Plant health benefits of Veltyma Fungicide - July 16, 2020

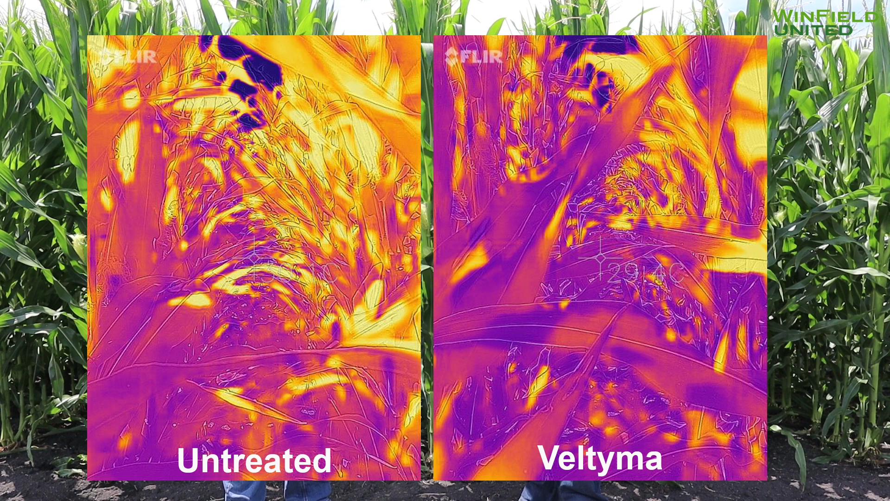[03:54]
about earlier some high temperatures maybe even a little lack of moisture and we did find some some good differences in there we saw different thermal responses within those canopies and we detected about a one to one and a half degrees Celsius temperature difference with that Veltima treated plot